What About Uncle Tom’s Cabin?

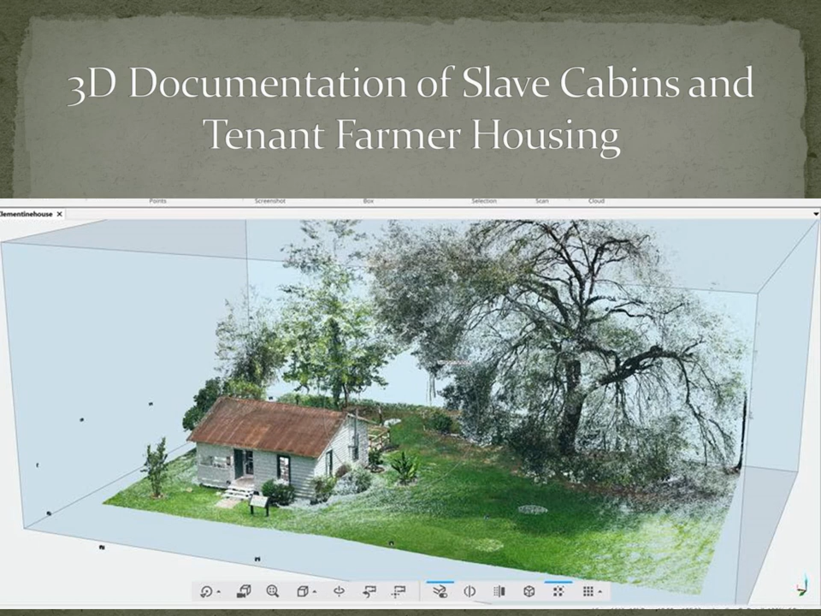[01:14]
We'd be happy to talk to you about it and possibly come out and do 3D documentation of it. So in that project, as soon as we did a few laser scans, like the one you see here, we started posting on social media. And immediately we got a lot of input and feedback from people.